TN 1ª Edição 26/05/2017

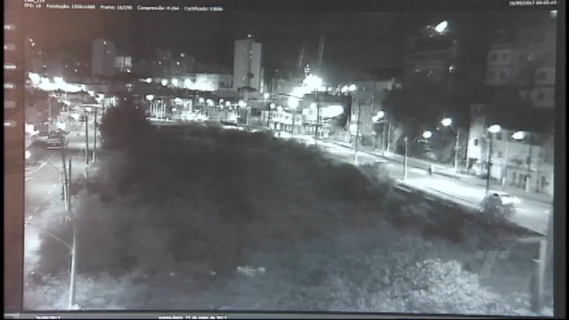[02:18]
Meia-noite e cinco desta madrugada, as câmeras do vídeo monitoramento da Guarda Municipal de Vitória flagraram um carro na contramão na Avenida Alexandre Boaz, no centro da capital.
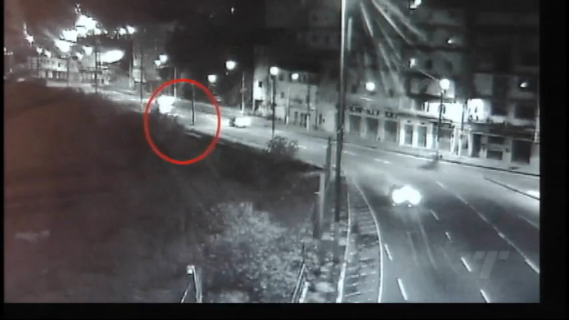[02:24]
Ele passa em alta velocidade por dois veículos lado a lado.